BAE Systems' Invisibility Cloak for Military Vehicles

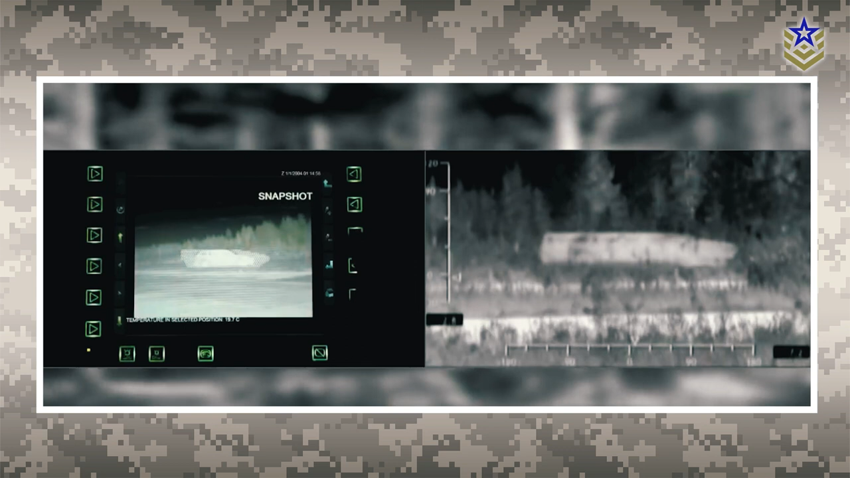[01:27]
As such, ADAPTIV is not a do-it-all invisibility tech capable of concealing military platforms from plain view.
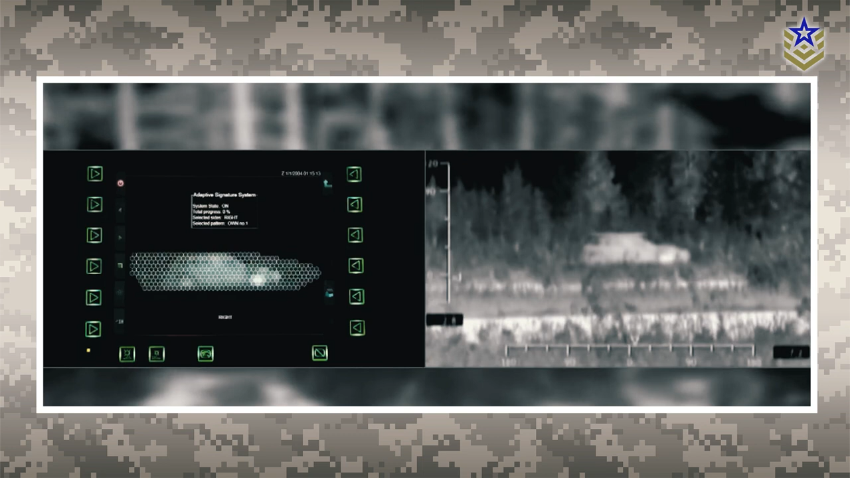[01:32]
Rather, its focus lies on rendering objects invisible to infrared sensors,
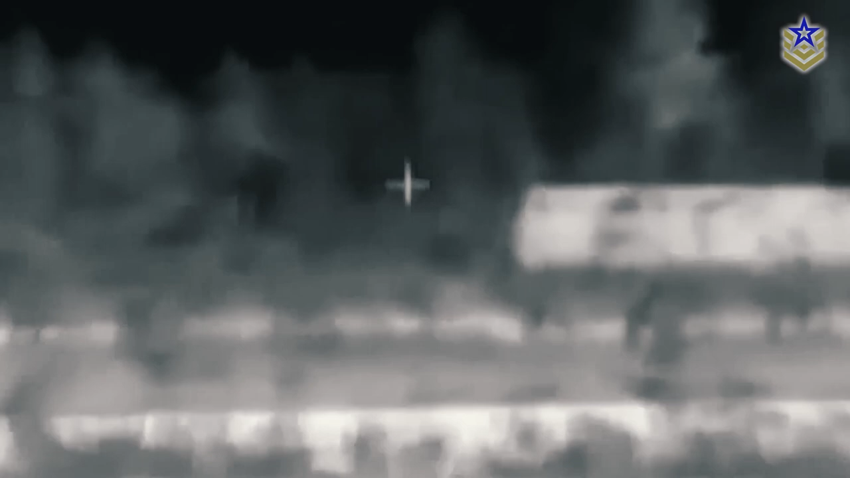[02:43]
The ADAPTIV system strategically deceives infrared sensors by altering an object's thermal profile, making it appear as a different entity.
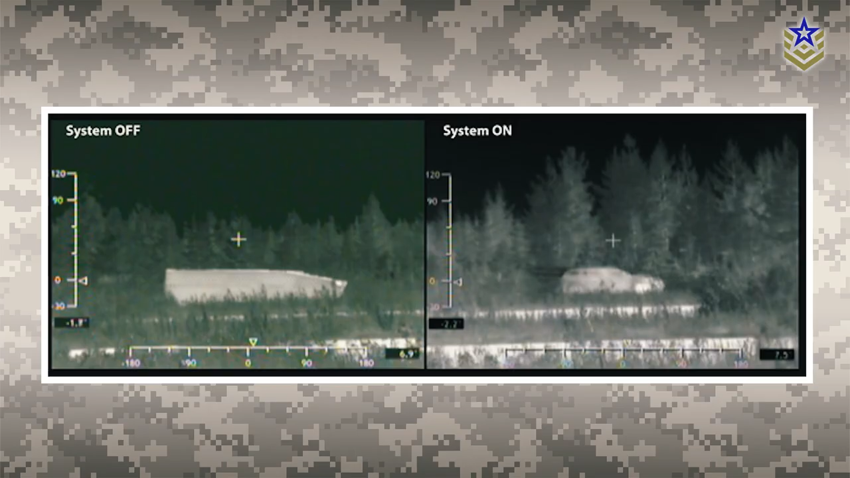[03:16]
At distances of 300 meters and beyond, the panels possess enough detail to offer a convincing thermal image, even to sophisticated thermal imaging devices observing the platform.